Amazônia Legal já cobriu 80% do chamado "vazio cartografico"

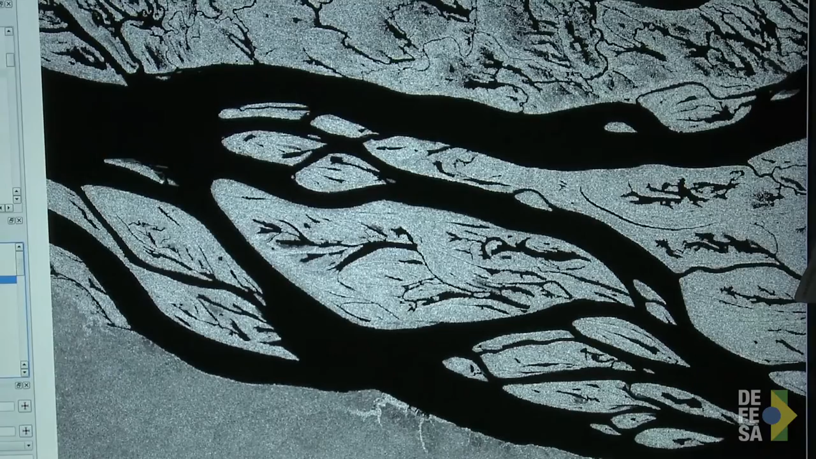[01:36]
E essa tecnologia é que foi o diferencial para fazer a cartografia da Amazônia.